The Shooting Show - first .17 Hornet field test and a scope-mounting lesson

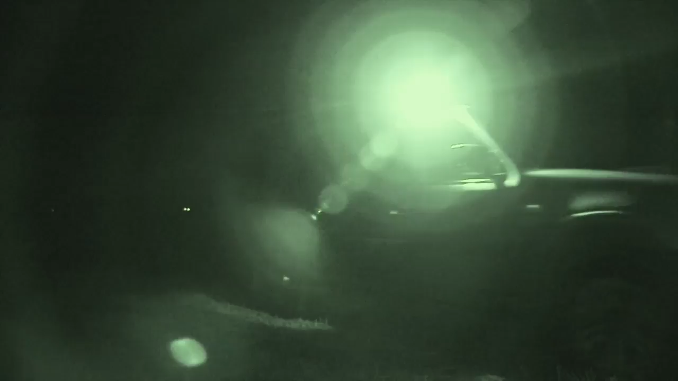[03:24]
They've only covered a few fields when they spot their first fox.
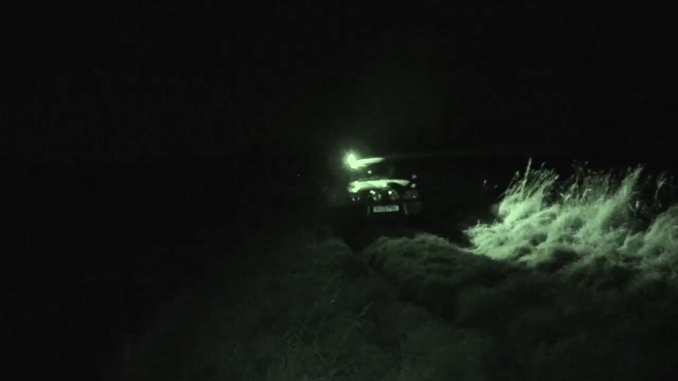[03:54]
Day two, and hunting buddies Stuart and Grant join the party. The first part of call is a test fire.
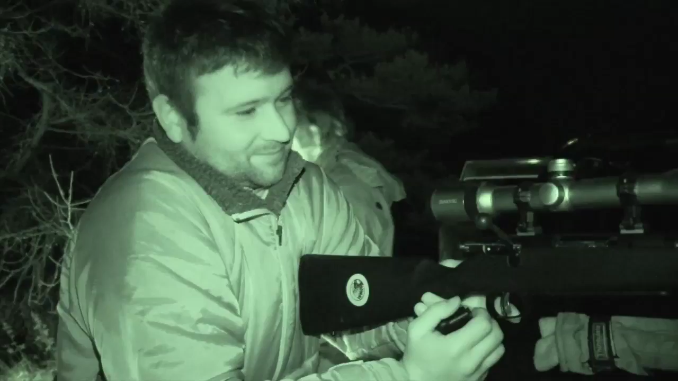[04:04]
You're happy with where it's shooting them? Yep. Did good? Yeah, it's a very nice gun.
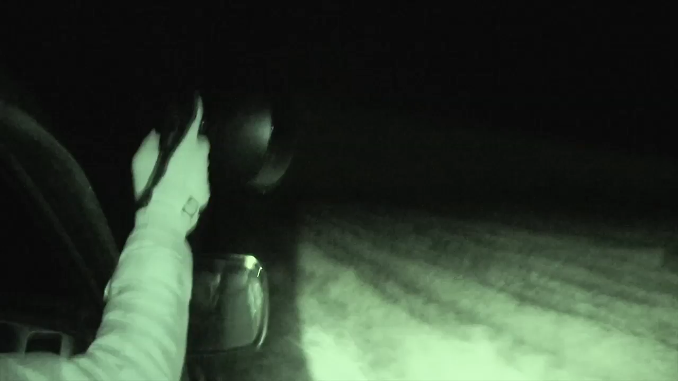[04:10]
Nice and light, no kick. You're not waiting for any recoil coming off it.
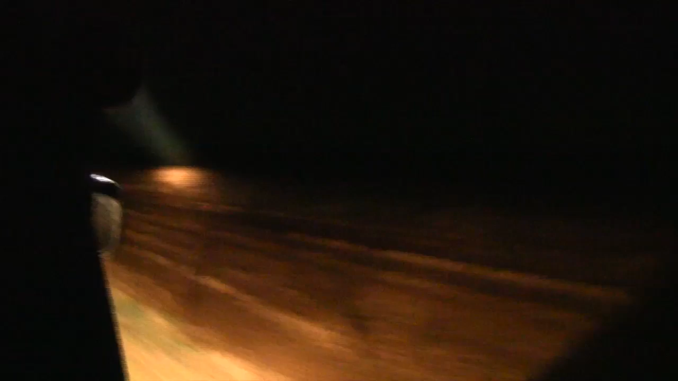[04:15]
Splattering an old yoghurt pot confirms Stuart is comfortable. Who needs expensive targets? With the rifle finding its mark, it's time for Stuart and Eden to head out in the vehicle.
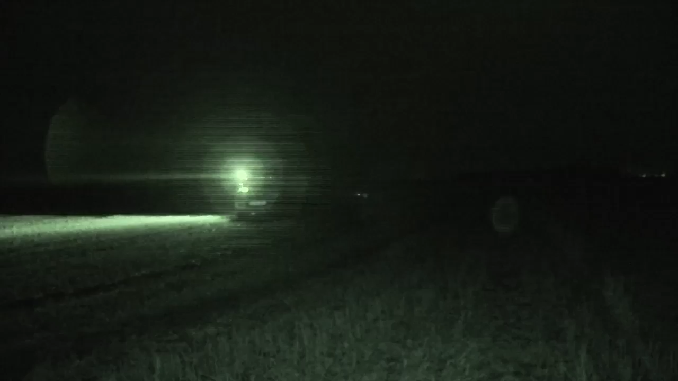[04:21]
They quickly locate a pair of eyes, but it's not Charlie they've come across. Set eyes up there, deer. Nothing else comes in, so it's back to scanning and squeaking.
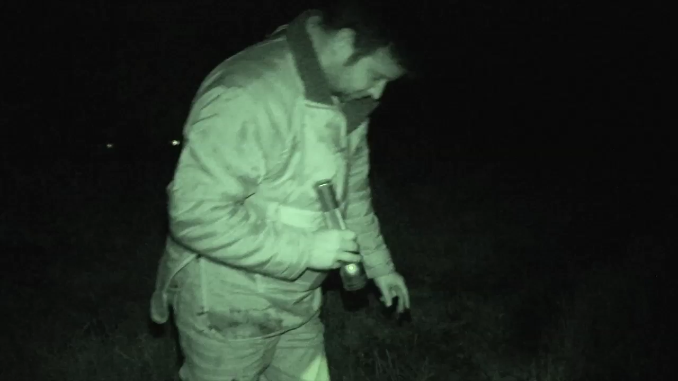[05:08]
I think he's maybe turned a bit. I was aiming about there, so he's been there, but I could have easily turned and taken a step forward just as I pulled the trigger.
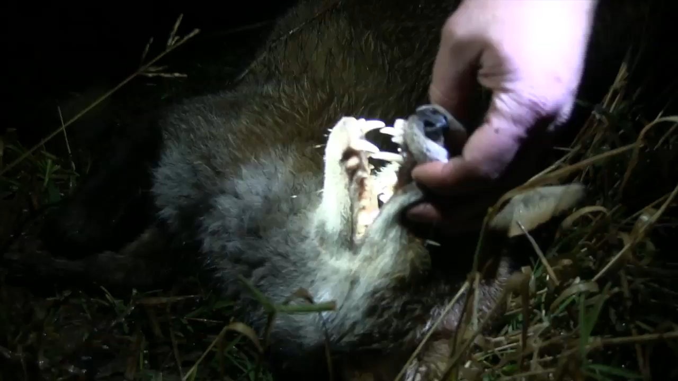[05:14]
With one fox in the bag this side of midnight, there is a definite chance of another before the witching hour.
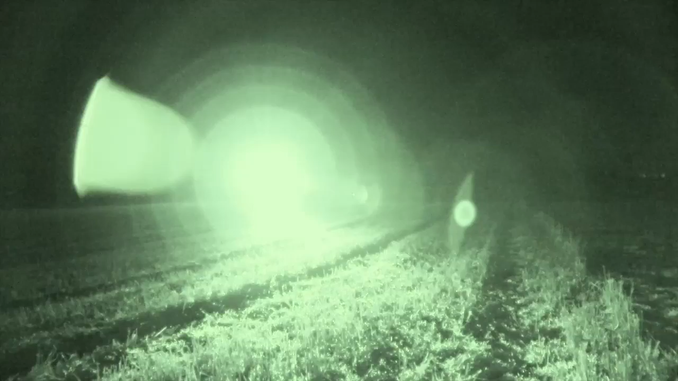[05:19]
They cover a good scalp of ground to no avail, but just as it seems the game is up, a flash of eyes gives up yet another fox.
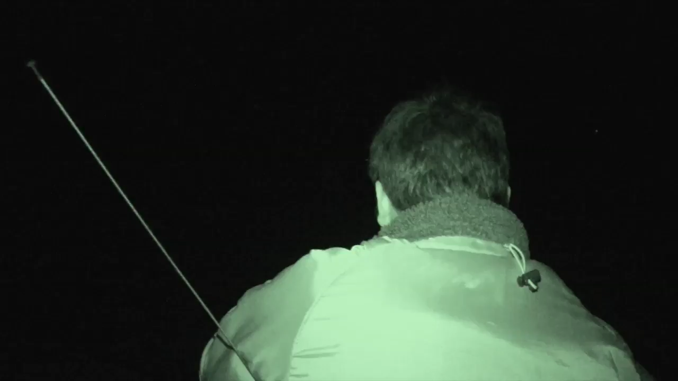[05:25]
That bugger's gone up the edge of the field there. He was up. That's the same place he went when he was with Neil.
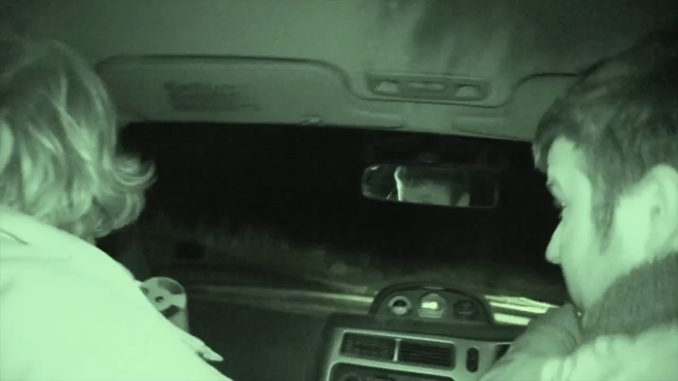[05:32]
Yeah. They speed into position in the truck and make the rifle ready.
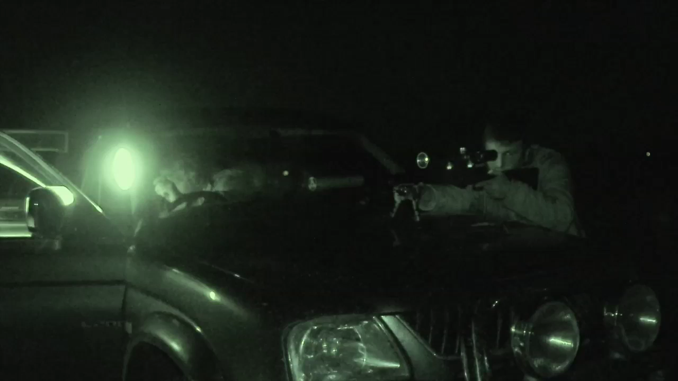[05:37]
Stuart squeaks with Eden at the lamp. The fox is interested and comes straight in. He's coming right towards you. I want him to take him before he moves into bay.
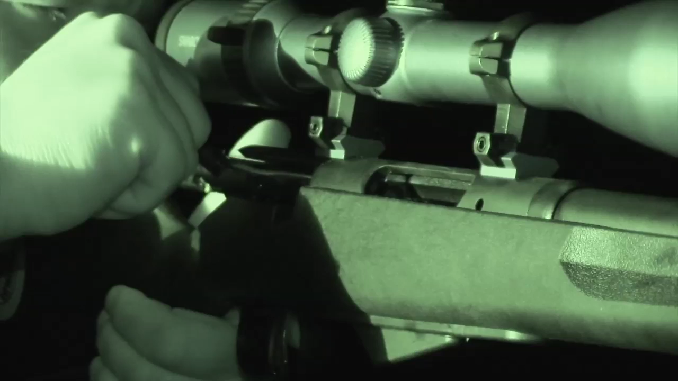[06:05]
And I've got cottages all along there, so I didn't know, he wasn't going to go anywhere else better.
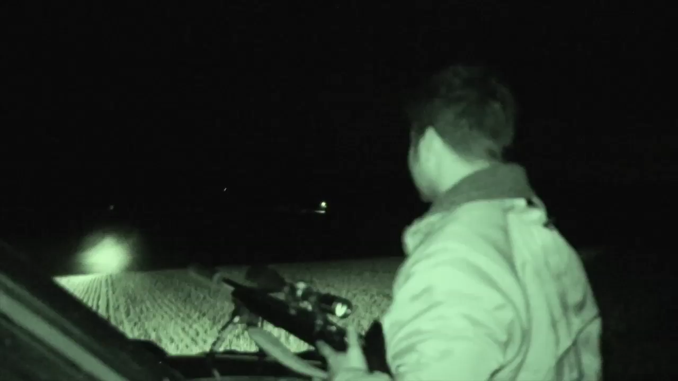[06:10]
Is it a dog? Big dog. Entry wound, he was facing me like that.